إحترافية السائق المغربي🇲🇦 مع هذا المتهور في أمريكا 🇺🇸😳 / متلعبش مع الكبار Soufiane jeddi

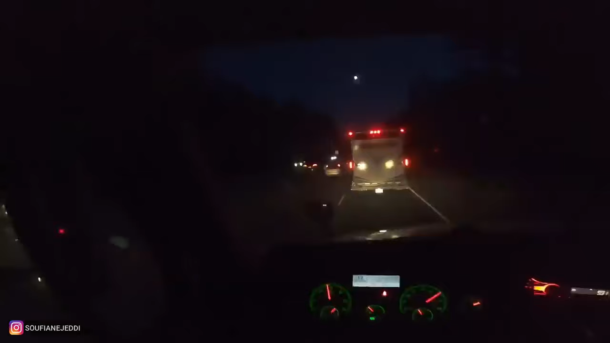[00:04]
راه واقف تما بالعاني وما باغينيش ندوبل.
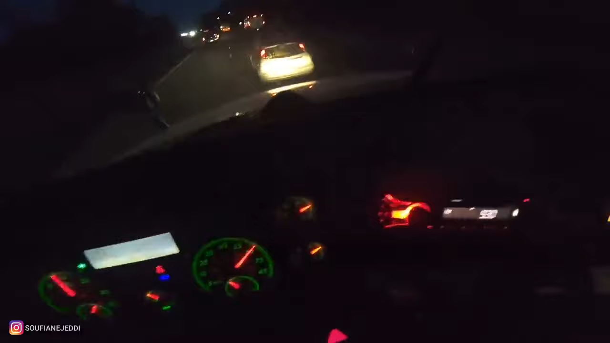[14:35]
شوفوا دابا الاخوان كي كتشوفوا هذا الكلب هذا، شادو هذا الكلب هذا من الصباح شفتو كي داير جاب العاني، دابا راه هذه هي الخدمه ديال الليل. شي وحدين كيبقاو يجيو قدامك ما كيخليوكش الدوبل. دابا راه وقفت تما بالعاني وما باغينيش ندوبل.
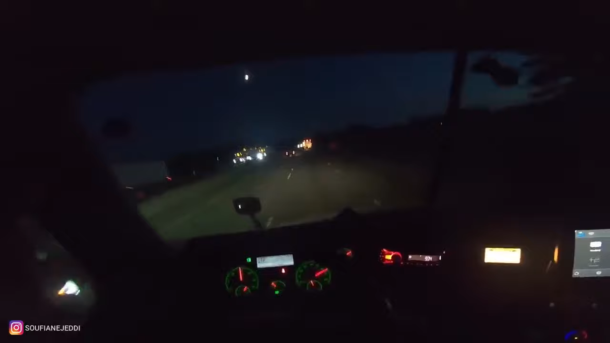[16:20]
وهادشي علاش نقول لكم شي واحدين فاش كيكونوا سكرانين ما تعطيو ما ما ما ما ما ما تحنش فيهم. غوت البولي شريال ديال امهم. علاش؟ لانهم كلاب. راك شتي كيبلعني يهز يديه زعما عاطيك زعما هذيك الميدل فينجر وما بغاش يخليني ندوبل. كلب ديال امو هذا. شويه على شويه كيف قلت لك هذه راه ماشي المره ماشي الثانيه ماشي الثالثه. الانسان يصبر وخا صبرني صراحه ما نكذبش عليك. ولكن المهم قلت هانيه داير الفلوغ. الفلوغ هو هذا باش نضحكوا كاملين نشطوا كاملين.